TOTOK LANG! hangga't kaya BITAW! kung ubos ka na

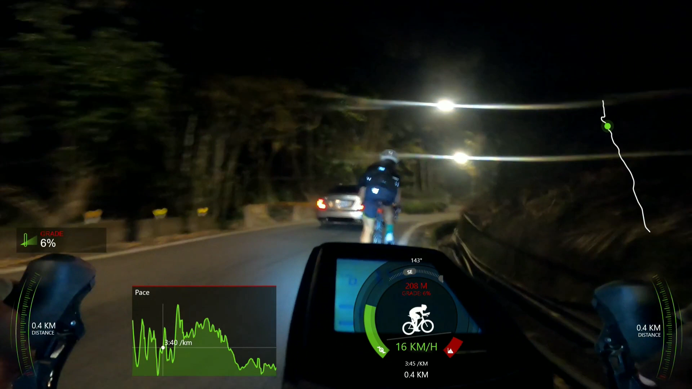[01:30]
Ayun, dikit ako dyan. Pero hingal na ako, grabe. Tapos pagkaliko dyan, may isa pang matarik dyan bago magbanayan. Eto, dito banda, yun. Tignan nyo, akala ko mag-ano na siya. Mag-lilo na siya dito, pero pumihit pa rin. Eh wala akong magawa, kailangan kong tumayo. Ayun, tumayo ako ng tumayo. Kaya, eto, hindi. Nakadikit ako sa kanya pero grabe, sabog-sabog ako. 10 to 11 ano siya, 10 to 11 gradient, grabe. Tignan mo nga naman yung kanya.
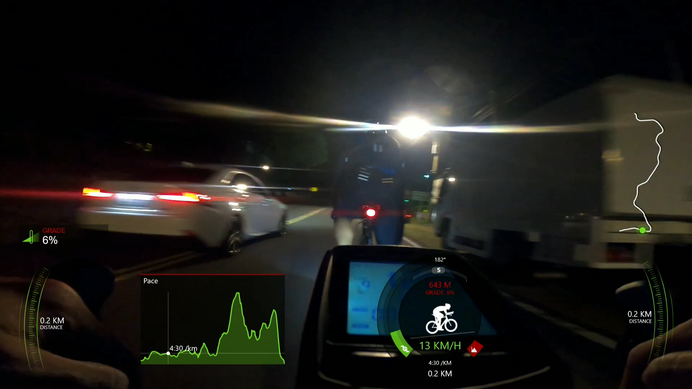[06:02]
Basta yun na yun. Eto, naka Argon 18. Yan, naka desk brake tapos full carbon. Yan. At ito yung cyclist ng Team FTL. Isa po natin yung tropa.
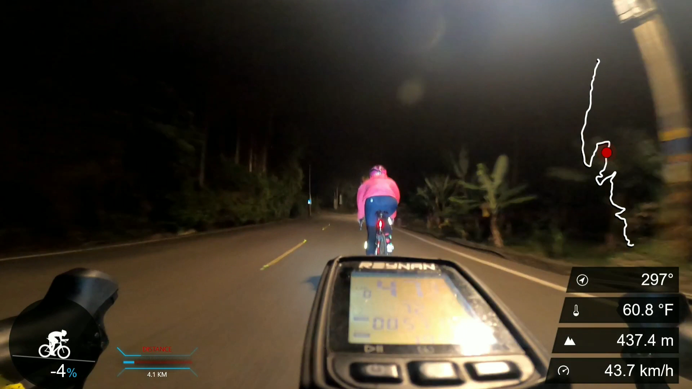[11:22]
At dito po, ito po yung tropa natin na babae. Taiwanese po ito, kaya kailangan kong tutukan muna kasi ikuha na naman natin siya ng video. Tingnan nyo.
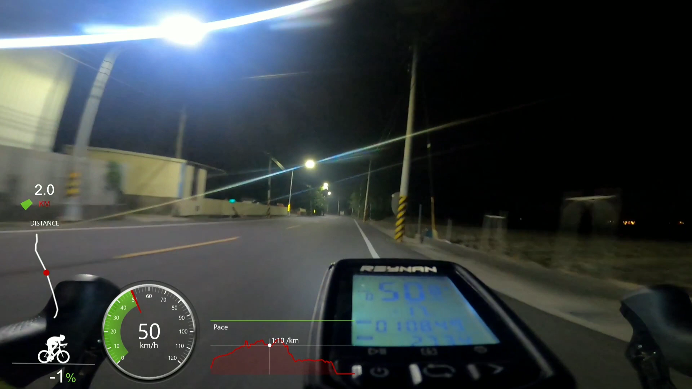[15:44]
nandito pa rin sa likod ko, lakas kumapit, kaya nagbagal ako, binagalan ko para hindi ako mabusa, nagbagal ko para sila yung mauna sa akin. Ayun yung diskarte niya, ayun, nauna na sila, kaya ako ngayon ang magtago.
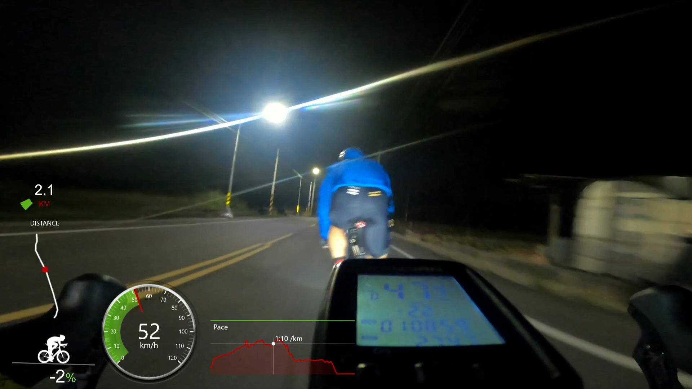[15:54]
So, ganyan yung diskarte, mga kabudol.
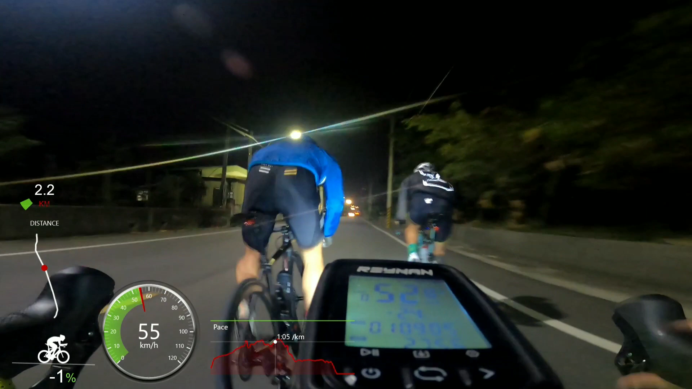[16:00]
So, ayan, napagod na yung isa, ayun, tumira yung tropa ko, so kailangan kong mag-draft sa kanya. Ayun, ang ala niya, nakawala na siya, pag-check niya, hindi niya alam, nasa likod niya ako. Ngayon, yari ka sa akin, pag nakadikit ako, pinilit ko na makatutok na kanya, ayun, nadikitan ko siya, ayun, binigay na siya, kaya ako na. It's my turn!